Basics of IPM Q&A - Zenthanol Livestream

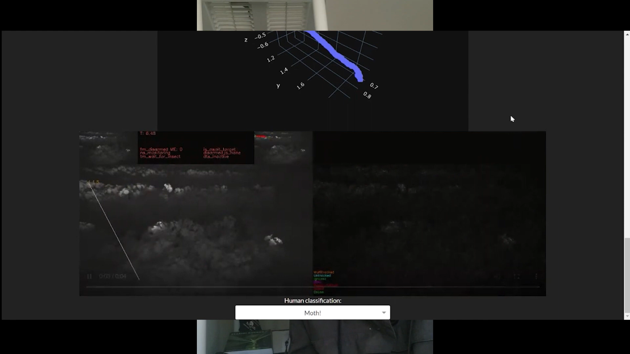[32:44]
I have, on my Budworm video, I do go over and it shows some of these capabilities that the software program gives you. Um, and of course the PATS-X system is the drone that goes out and, uh, mortalizes them.